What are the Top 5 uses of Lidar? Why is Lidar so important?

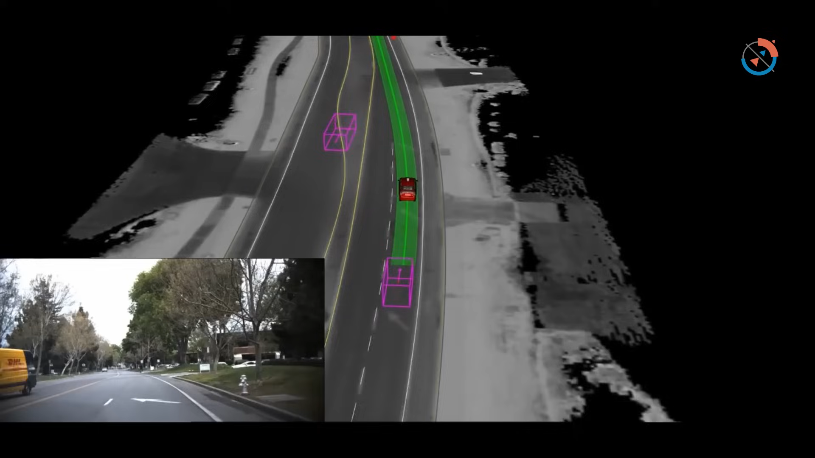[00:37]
LiDAR enables a self-driving car to view the surroundings with a few special superpowers.